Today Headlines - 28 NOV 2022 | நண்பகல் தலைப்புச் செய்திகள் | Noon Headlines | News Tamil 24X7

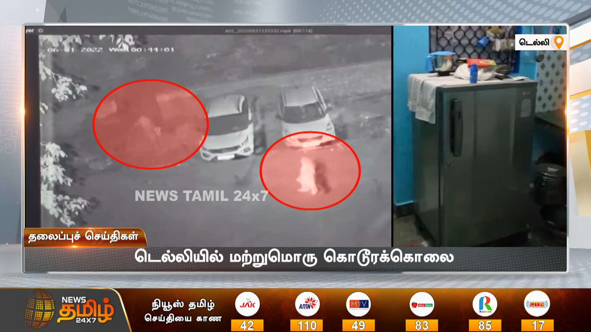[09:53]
தாயும் மகனும் செய்றந்து ஒருவரை விட்டிக் கொன்று பிருஜ்சில் வைத்து பின் பையில் போட்டு கொண்டு போகும் CCTV காச்சிகள் விழியானுத